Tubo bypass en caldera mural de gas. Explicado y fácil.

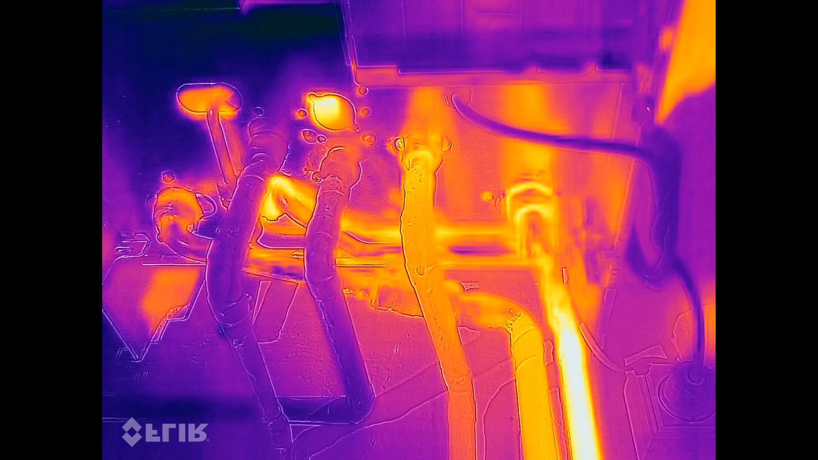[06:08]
El retorno vuelve frío de los radiadores y en el que vamos a cerrar la llave manualmente nosotros.
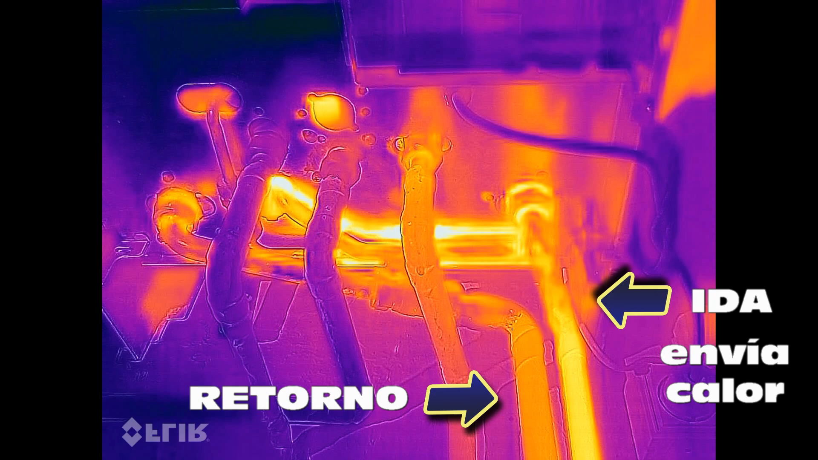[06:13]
Automáticamente la ida se va a enfriar y el bypass se pondrá muy caliente.